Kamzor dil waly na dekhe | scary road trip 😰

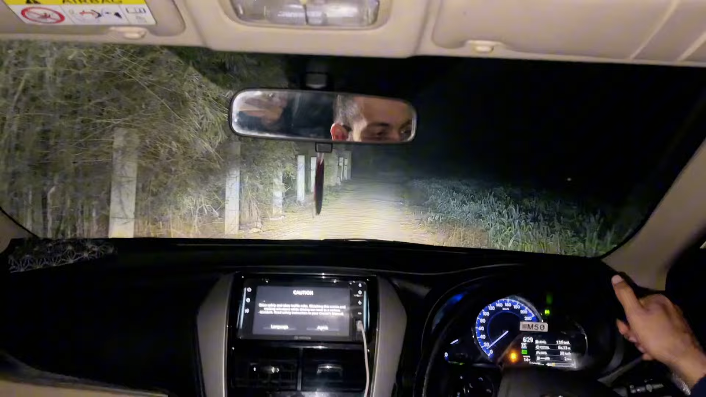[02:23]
ਐ ਵੇ ਰਾਣੇ ਹਰਾਂ ਦਾ ਫਾਰਮ ਚੈੱਕ ਕਰ ਕੇਰੀ ਜਗ੍ਹਾ ਤੇ, ਕਿੱਡਾ ਖੌਫਨਾਕ ਰਸਤਾ ਹੈ।